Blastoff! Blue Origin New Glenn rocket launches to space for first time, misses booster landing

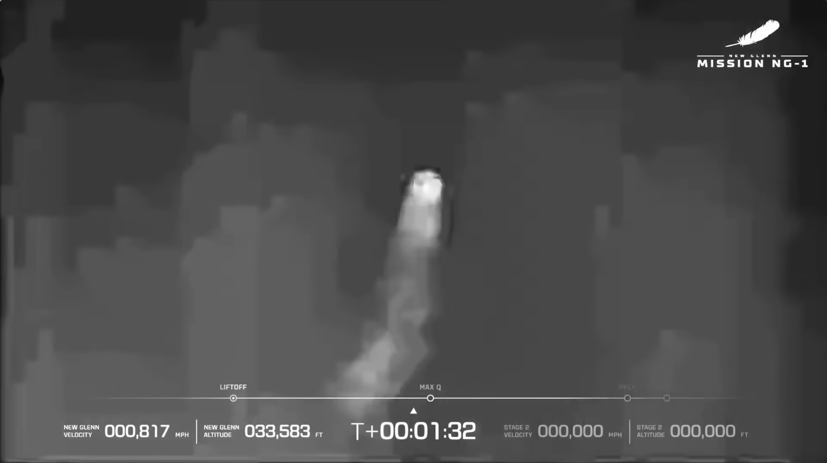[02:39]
engine continue to perform well now passing through max Q maximum dynamic pressure